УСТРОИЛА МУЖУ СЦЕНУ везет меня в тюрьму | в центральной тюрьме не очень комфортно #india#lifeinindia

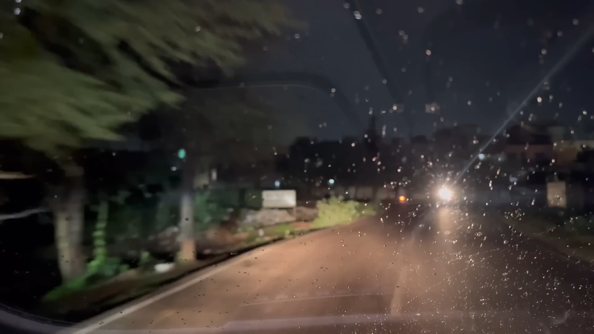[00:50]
Нет, нет, по этой же дороге и поедем. Аре, дальше.
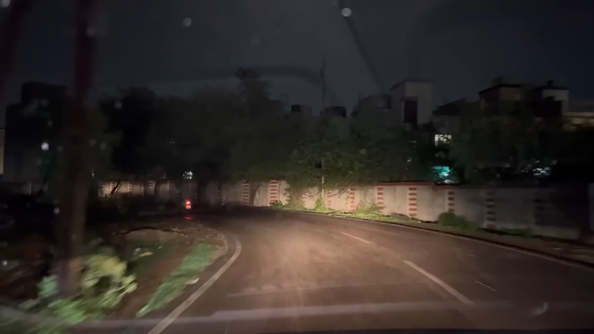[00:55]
Не бол рау, я би то хай, нет, нет, дальше говорила, которая. А. Возле этой я в прошлый раз здесь стояла, когда я очень сильно испугалась. Здесь же бедный район, я стояла очень долго, где-то полчаса,
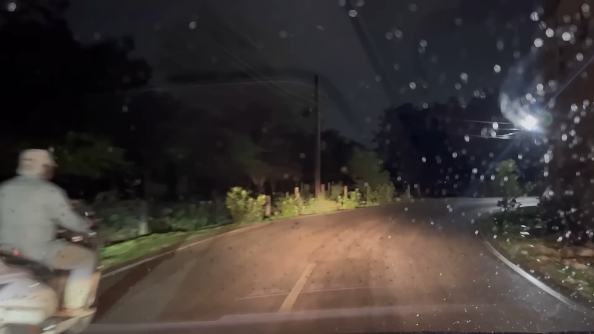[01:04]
а потом оказалось, что я вообще не там стою. У нас сегодня дождик. Между прочим, дождик в Индии дождливую погоду считают очень романтической. Да, муж? Ну да, в начале, и потом надо есть. Ну да. А почему именно романтическое, Раджеш? Что, что в этом романтическое? Под дождем то никто не будет мокнуть. Ну и такой, сидеть. Сильно дожди нет, который когда чуть-чуть, да, и хороший, ну, вот как, это самый как, ветер, как да? сейчас, мороз, ну, да, мороз да, да, считается. Да, да, да. Вот сейчас тоже, как моросит дождик, не так сильно прямо.